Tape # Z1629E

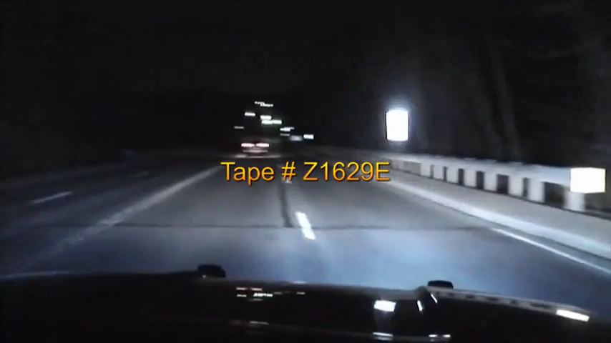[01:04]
is a South Shore SUV approaching port. Okay, SUV southbound, please.
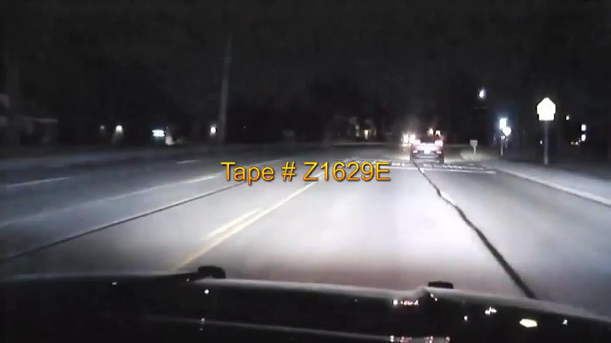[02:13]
Nice, in both. Approaching McDonald's now. He's in the right hand lane now. At Compton. Copy right lane at Compton. Copy, hit the stick. Copy, hit the stick. Copy, hit the stick.
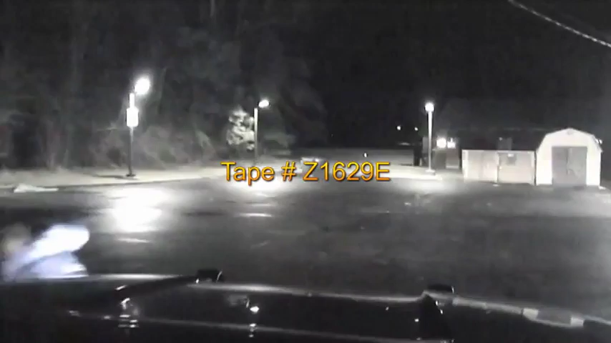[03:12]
Get on the ground! Get on the ground!
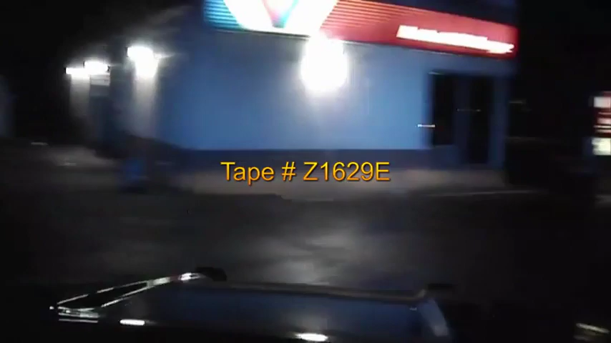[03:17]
Coming back to the car, he's trying to get back in the car.
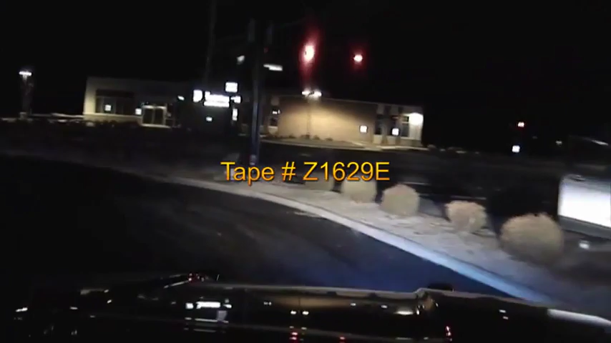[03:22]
Nice, going towards 5th Third. Going southbound on Winton Road, that's the driver, blue jacket. He's on foot, running towards the township.